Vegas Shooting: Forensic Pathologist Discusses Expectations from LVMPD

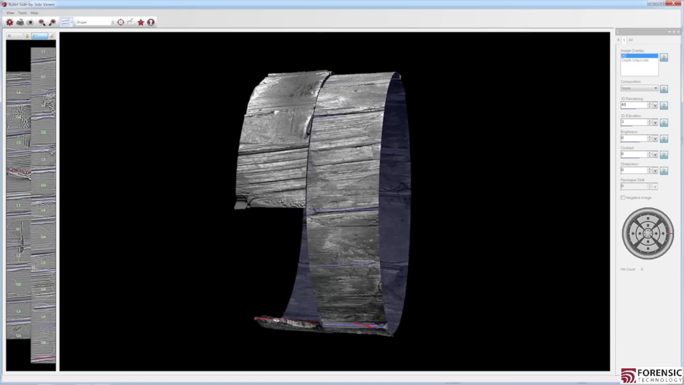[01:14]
Using IBIS's advanced 3D visualization, experts can visualize perfectly all-around focused exhibits that are synchronized with your choice of lighting.